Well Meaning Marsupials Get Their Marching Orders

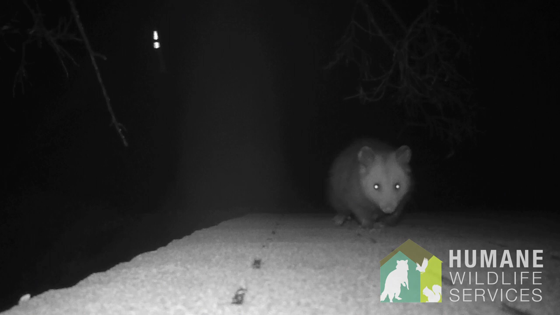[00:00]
Virginia opossums, like many of our wild neighbors, are opportunistic when searching for a den site.
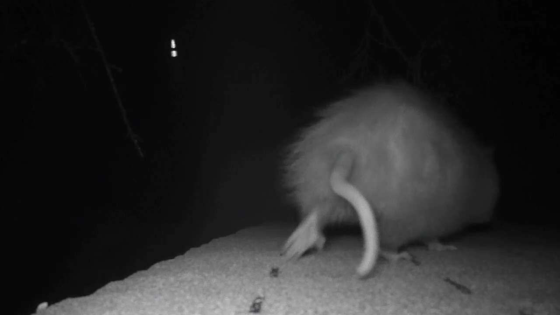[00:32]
These tiny churchgoers were accessing the roof of the chapel and then climbing in with a gutter and fascia board and pulled away.
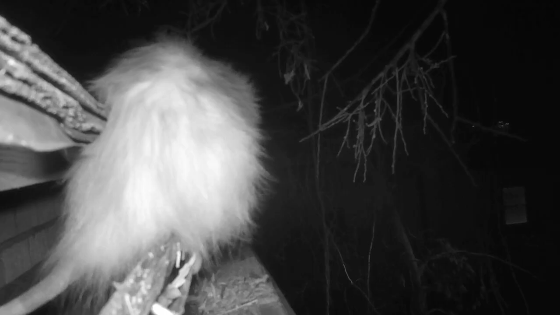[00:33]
Opossums are nocturnal.
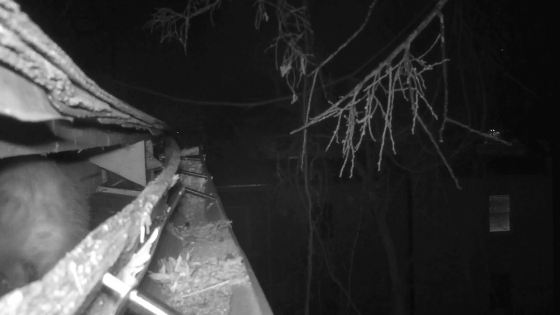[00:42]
They come out at night to clean our streets of cockroaches, rats, mice, garbage, and even dead animals.
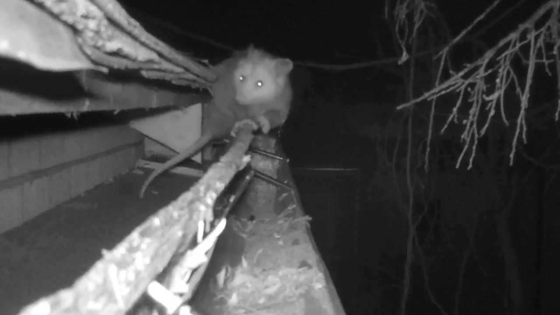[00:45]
So after a little yawning and getting themselves in order, they are back on their job as nature's sanitation engineers.
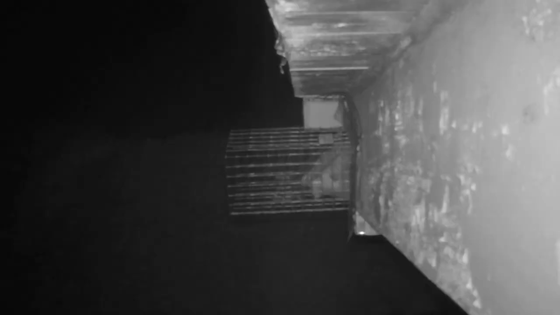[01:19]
So we put this one-way door on,
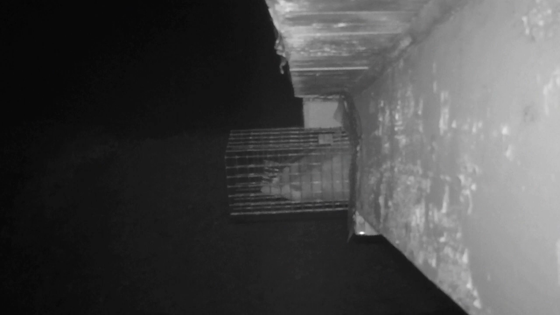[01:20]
and it's going to allow the opossums to push up on the door, come through,
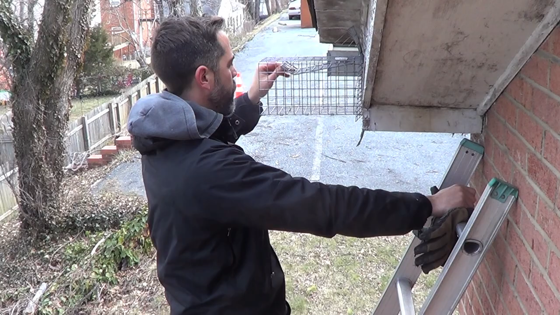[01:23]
and then shut behind them, and they won't be able to get back in.
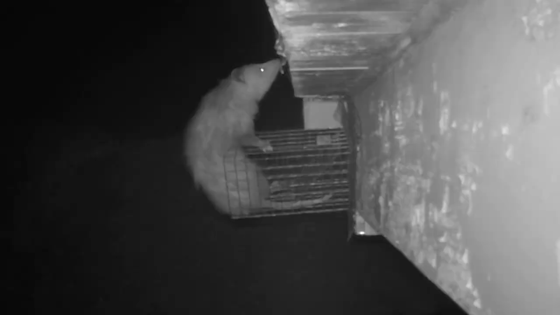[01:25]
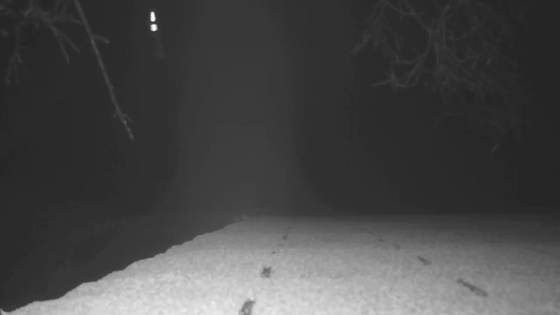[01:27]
That night, our pint-sized parishioners were effectively excommunicated.